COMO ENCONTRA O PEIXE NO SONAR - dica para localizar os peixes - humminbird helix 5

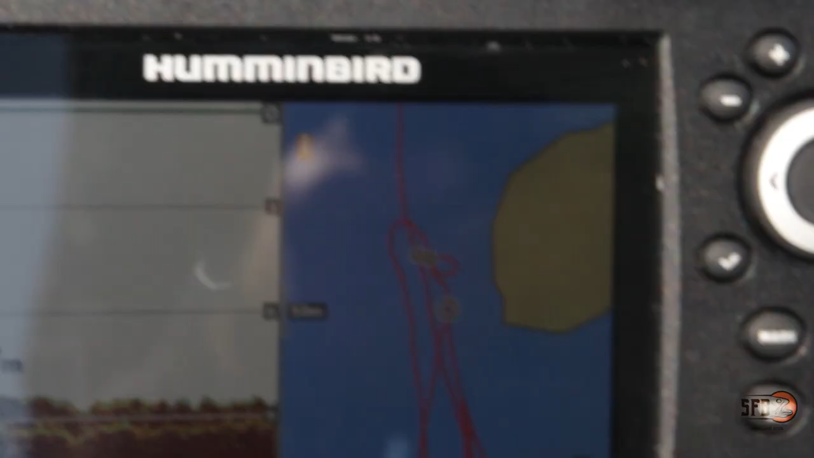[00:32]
Pessoal, aqui ó, para vocês conseguirem identificar, a gente já está numa situação de laje, tá? Já existe uma pedra aqui embaixo. Mas eu quero mostrar para vocês o detalhe
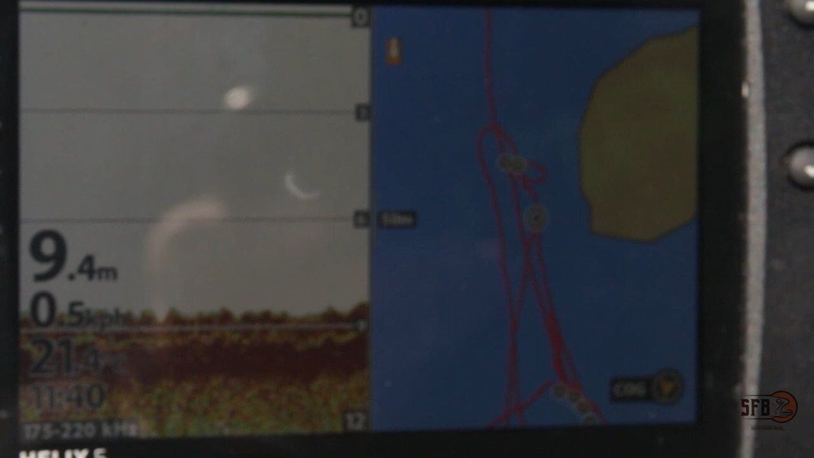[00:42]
On screen: depth 9.4 m
de como encontrar o peixe, tá? Normalmente o peixe ele vai se concentrar onde tem estruturas maiores, ou cabeças que a gente chama de pedra. Se fosse areia aqui no fundo, a gente já ia identificar a areia e a entrada da pedra. Aqui, pense na mesma coisa, como se isso aqui fosse areia, tá ok?
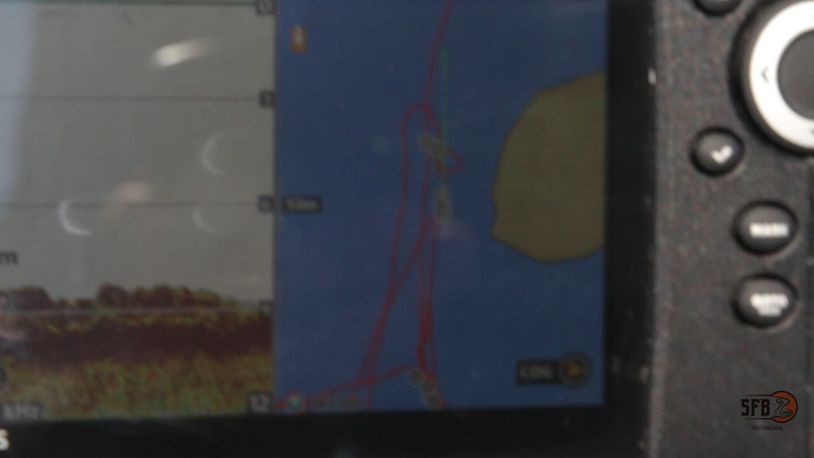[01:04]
Agora eu vou, utilizando o motor elétrico, ou próprio, você pode utilizar o motor de polpa, ou pedal, né, do caiaque, de todo jeito.
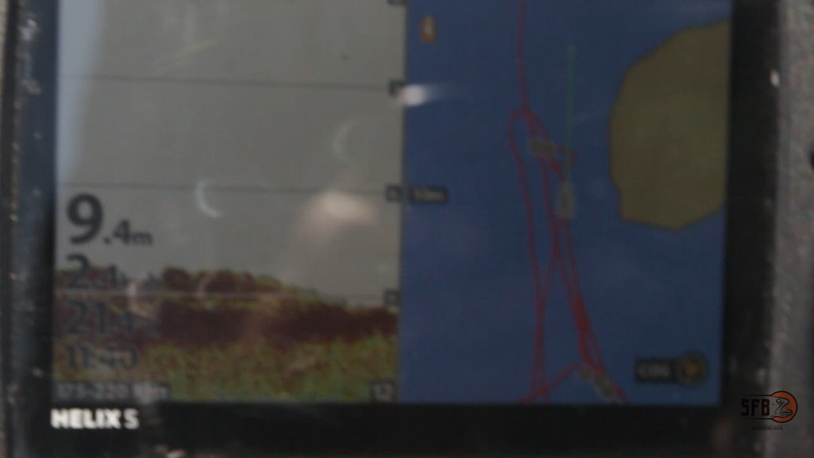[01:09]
On screen: depth 9.4 m
Você vai em direção, você vai navegando em direção às pedras que você acha que possam ter.
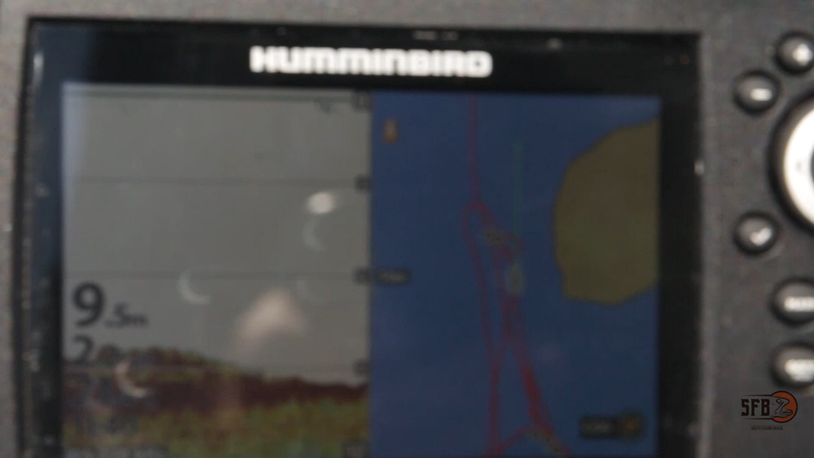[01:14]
Aqui a gente está numa ponta de uma ilha,
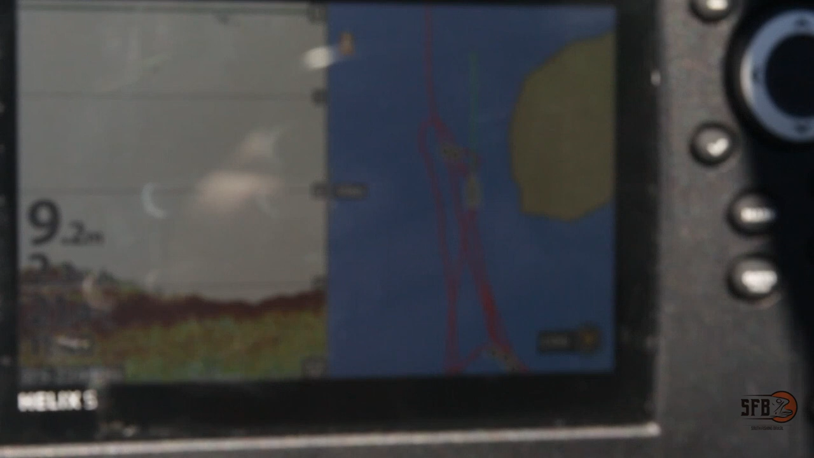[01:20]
On screen: depth 9.2 m
então a tendência é que aquelas pedras elas continuem aqui por baixo. Então a gente vai procurar.
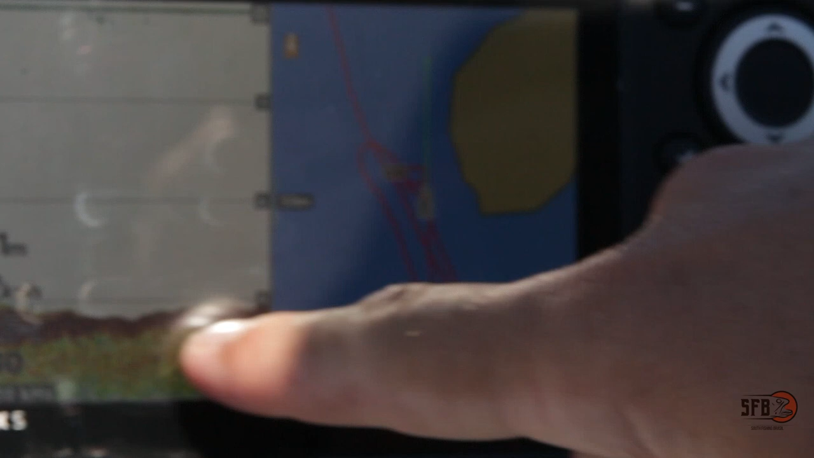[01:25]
Ó, aqui já pode ser uma condição até de areia aqui, ó.
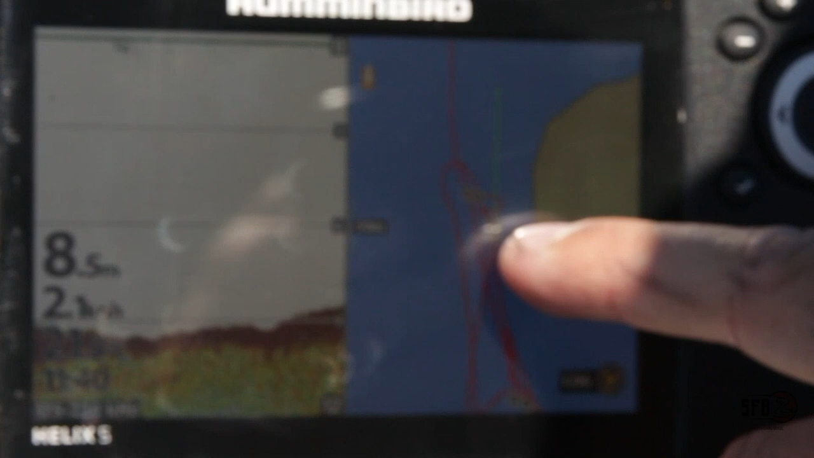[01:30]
On screen: depth 8.5 m
Eu já tenho um ponto marcado aqui e é onde eu vou passar para vocês notarem a diferença de relevo.
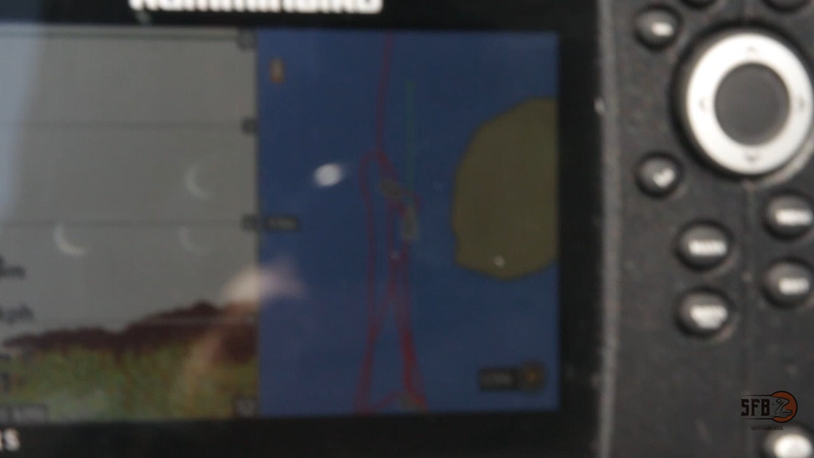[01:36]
Ó, isso aqui já é uma pedra, ó, é um cabeça de pedra, mas esse é pequeno ainda.
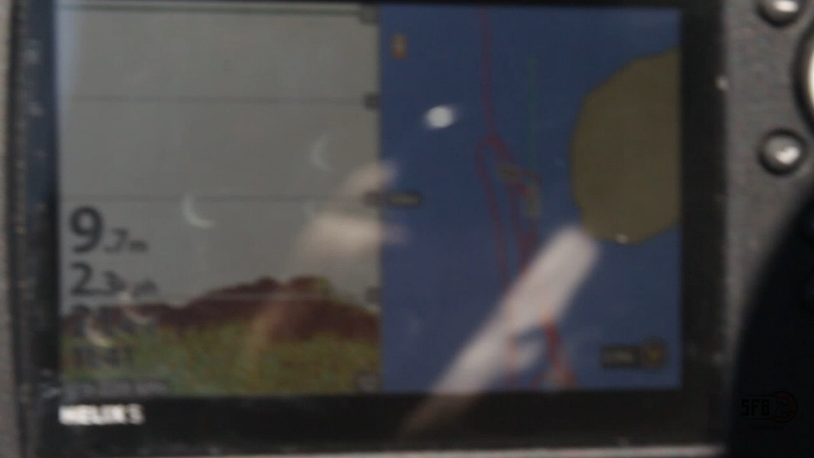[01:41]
Essas nuvens pequenas atrás aqui pode ser peixe, tá?
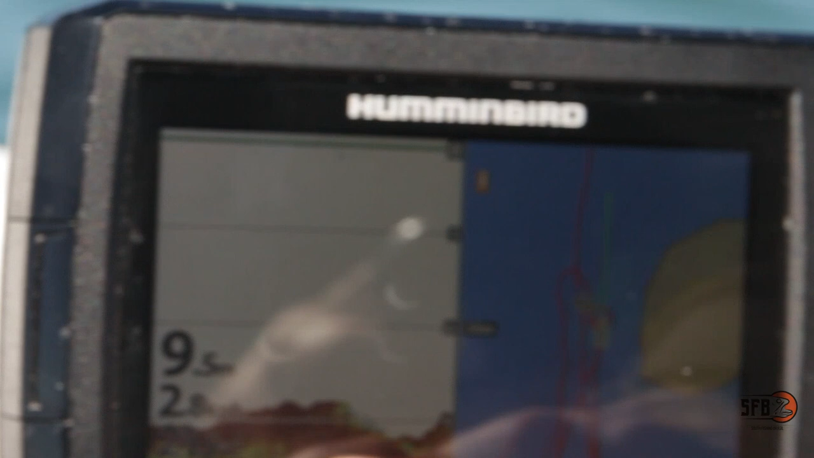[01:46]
Então o vermelho aqui é a pedra, que é algo mais denso, e essas nuvens verdes aqui pode ser peixe.
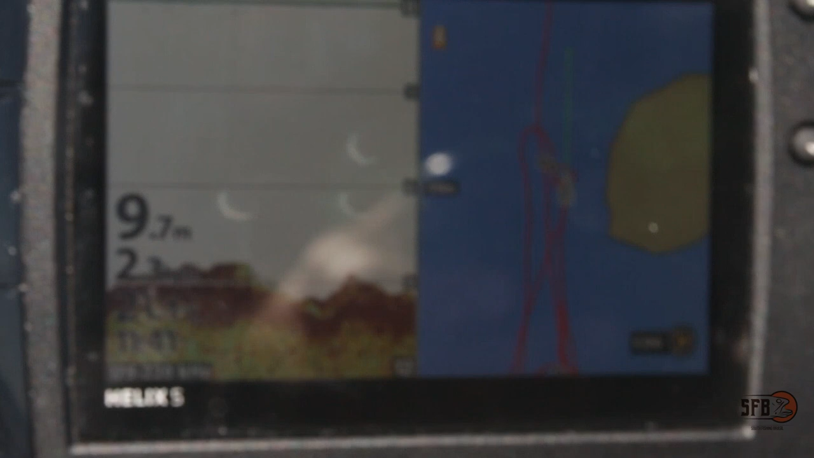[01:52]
Vamos lá, vamos passando aqui até chegar no ponto que eu quero. Ó, isso aqui é mudança de relevo também. O sonar ele faz uma fotografia de cima para baixo do que está acontecendo no fundo.
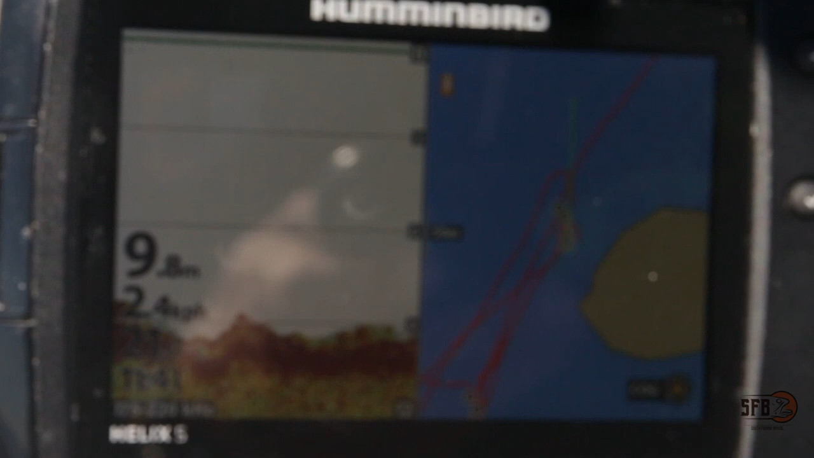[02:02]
Beleza, pessoal, é isso que eu quero mostrar para vocês, ó.
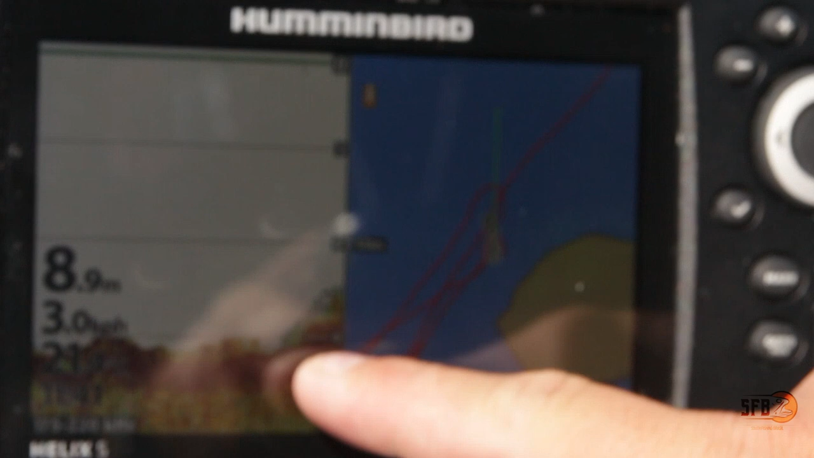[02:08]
On screen: depth 8.9 m
Essa variação aqui é o drop que a gente chama. É aqui que a gente procura pescar, tá?
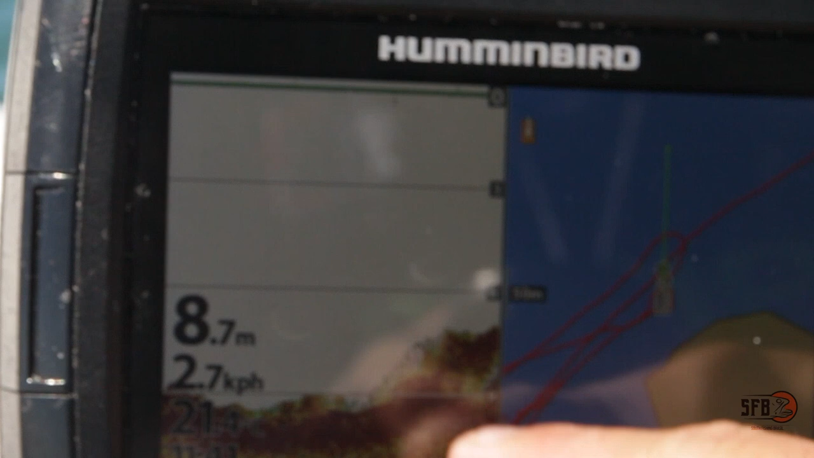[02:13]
On screen: depth 8.7 m, speed 2.7 km/h
Então esse é o cabeça. A gente saiu lá dos 9 metros e chegou agora em, vai chegar aqui em 6 metros, tá?
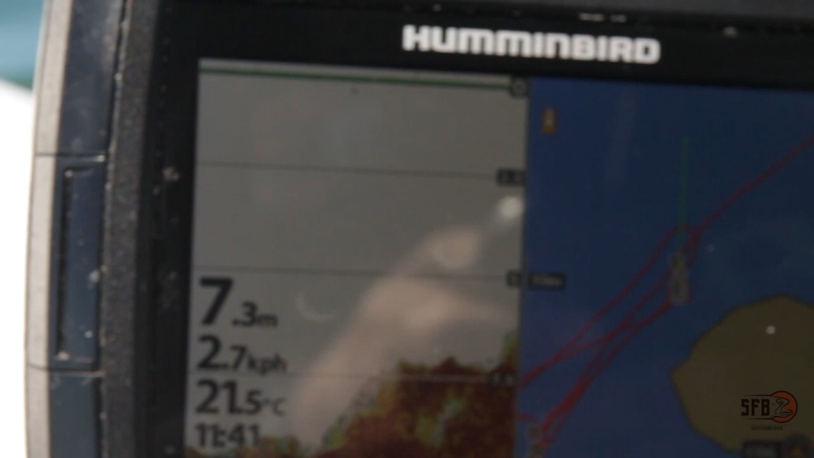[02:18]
On screen: depth 7.3 m, water 21.5°C, speed 2.7 km/h
Então essa variação de relevo aqui, ó, eu vou parar aqui em cima, é o que a gente quer. Então sempre que você estiver navegando, você observe esse tipo de diferença, porque é aqui que o peixe vai se concentrar. Ele costuma se concentrar nessas diferenças onde tem as pedras.
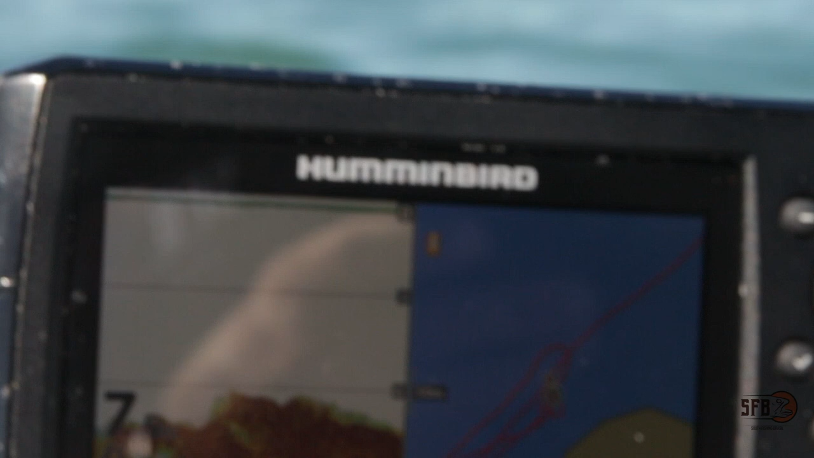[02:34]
Vocês imaginam que o que tem fora vai ter embaixo da água, então nessas variações. Agora, a gente está parado em cima da pedra.
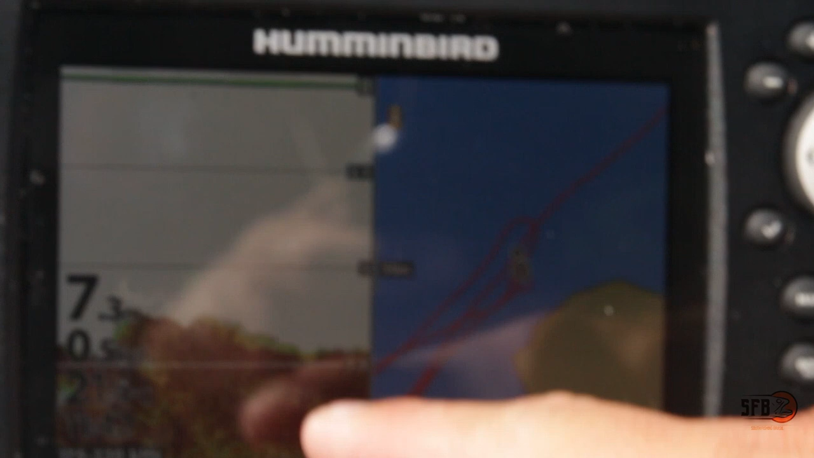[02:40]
Não quer dizer que agora o chão ficou liso lá embaixo, não quer dizer que agora virou um chato de novo.
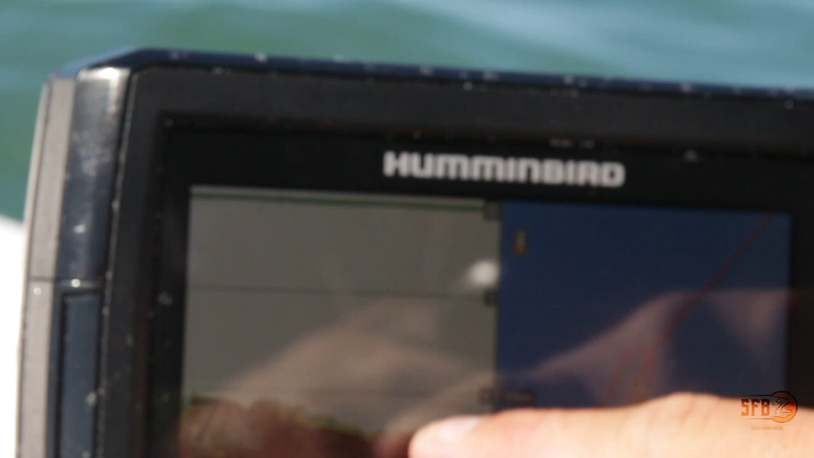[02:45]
Quer dizer que a gente está parado em cima da pedra. Se a gente se movimentar, vai voltar a formar os drops aqui, tá?
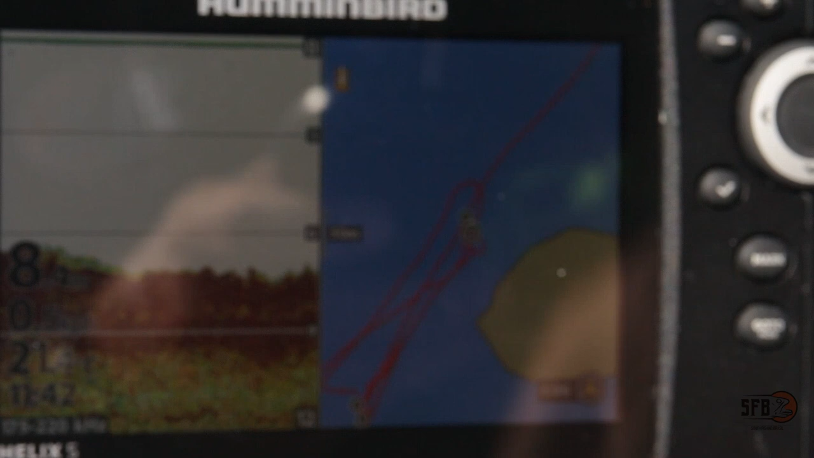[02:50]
Lembrem-se que é sempre uma foto 2D. Então pessoal, eu recomendo para vocês, para quem quiser pescar robalo,